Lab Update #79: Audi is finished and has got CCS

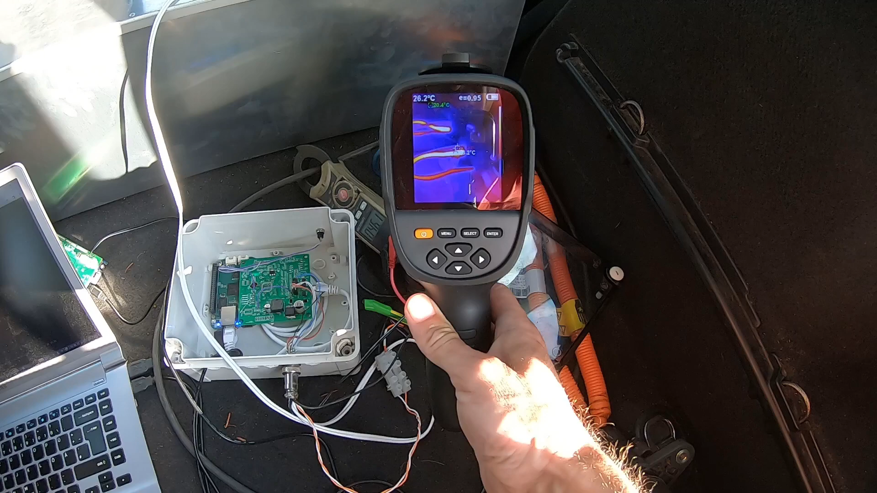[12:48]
On screen: spot 26.2°C
And I borrowed a nice thermal camera so I can watch the
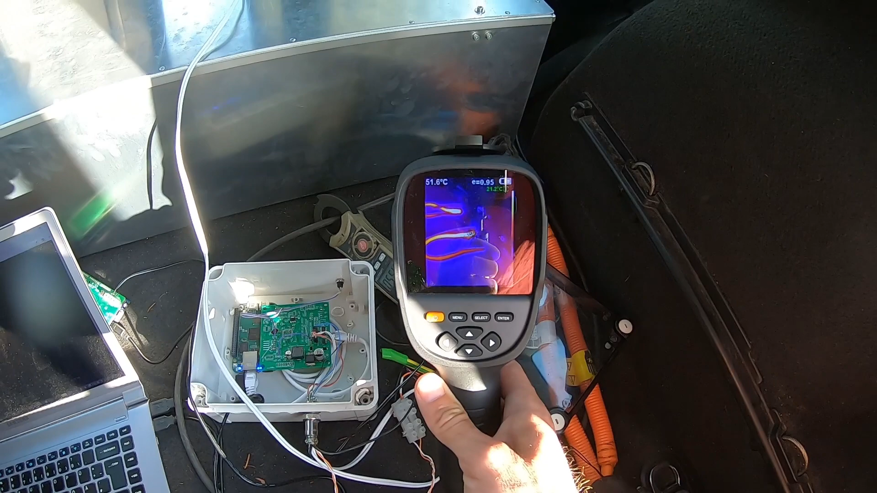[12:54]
sort of sketchy connector down there. It's just some aluminum tubes, 8 millimeters, stuck into the connector.
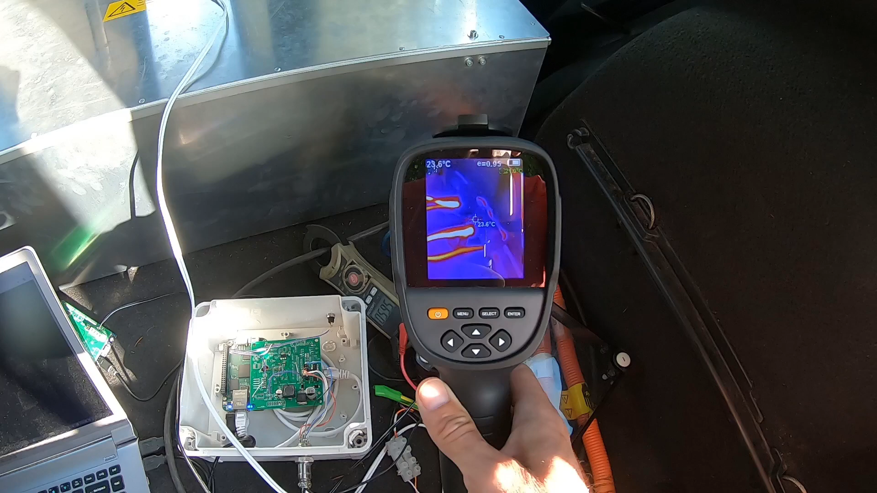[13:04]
And as you can see, they do heat up. The lower ones at 66 degrees now. No.